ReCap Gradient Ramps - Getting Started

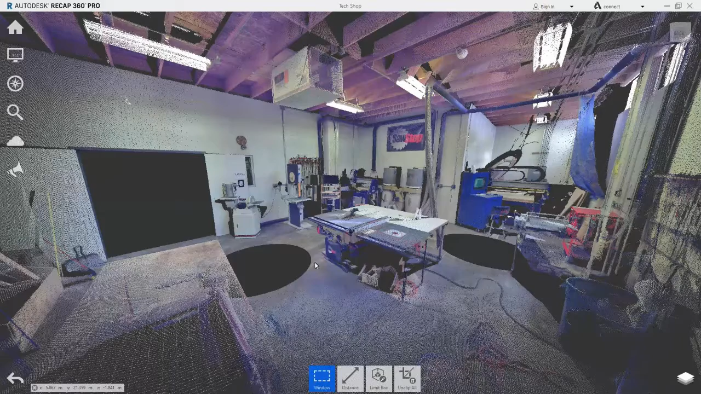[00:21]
In this case there is a saw table in the middle of the room which has an extraction unit above it. We would like to understand whether it or other points in the scene are below that elevation from the top of the floor. Going up to the display settings, then colour mode, we can find a range of colouring options. We will be using by elevation. Immediately you can see the colouring of the points as per the colour legend on the left. Using the edit button on the legend we can create a new gradient which will be renamed.
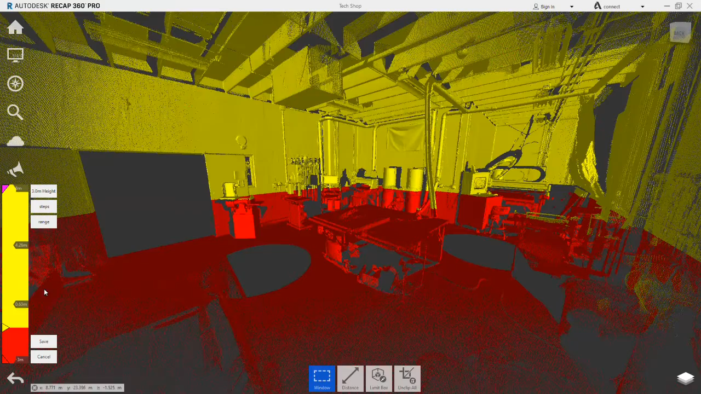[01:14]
But we ultimately only require a single colour change which will be at the exact elevation value we require. To reduce the number of steps, we simply drag the markers which aren't required from the legend. The remaining marker can now be dragged to change its elevation value. But the values we want to set need to be as accurate as possible. To do this, we first need to understand what our base or minimum elevation is. You can see that it is currently minus 3 metres. Using the target, a new minimum elevation will be set. But as we can see, even this is still not correctly set, to a value of 0.
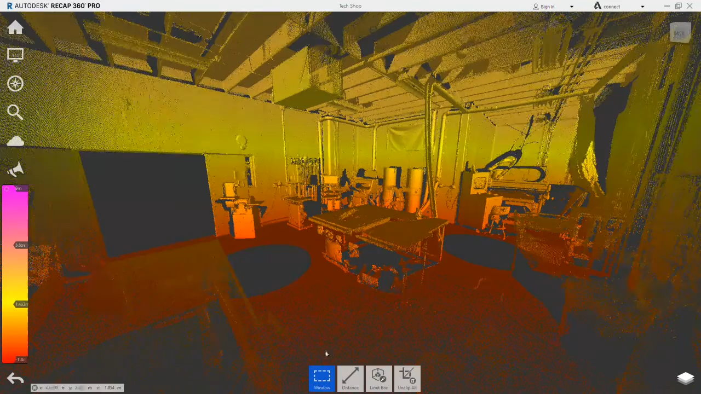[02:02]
Going up to the display settings, then points, the origin can be updated. Clicking in the same location as last time, the origin is now moved. And pressing enter will confirm its placement. We go back to the legend and edit, and set it back to steps. Going back to the range, the minimum elevation target is set again on the floor in the scene. Double-clicking the gradient marker will open its properties where the exact elevation value of the colour change is set. In this case, to 3 metres. The colour mode can now be saved.
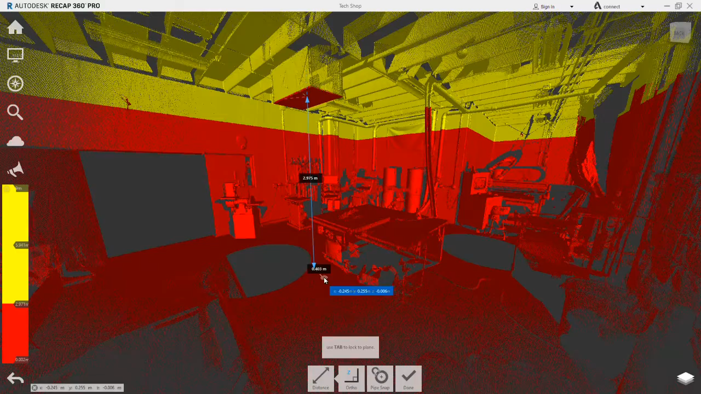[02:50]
To confirm this, the distance tool is used, firstly locating the underside surface of the unit, and then the perpendicular vertical distance to the floor.